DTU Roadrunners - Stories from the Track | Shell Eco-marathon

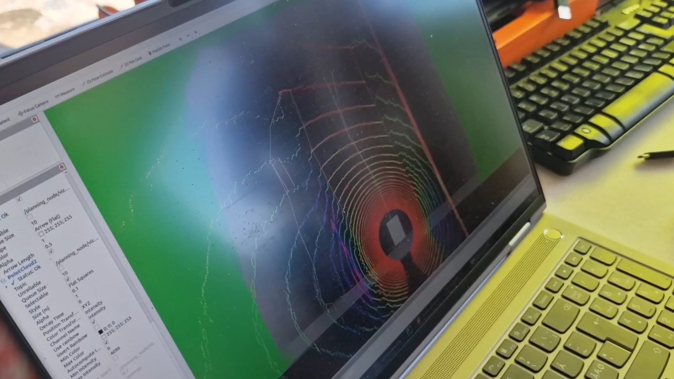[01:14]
It sends out signals and it gets back a bunch of distances.